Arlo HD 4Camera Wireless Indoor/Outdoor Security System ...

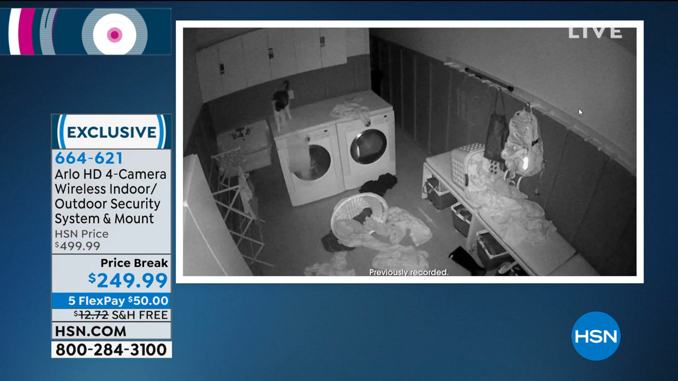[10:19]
It's the best eyewitness you can ever have, you know, and it always helps make a case. So Chris.
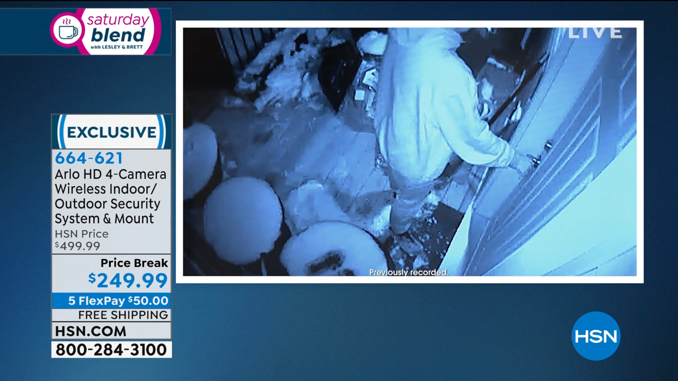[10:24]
Anytime you can protect yourself with something as good as this, or just like right now, looking at the culprit as the cat, yep.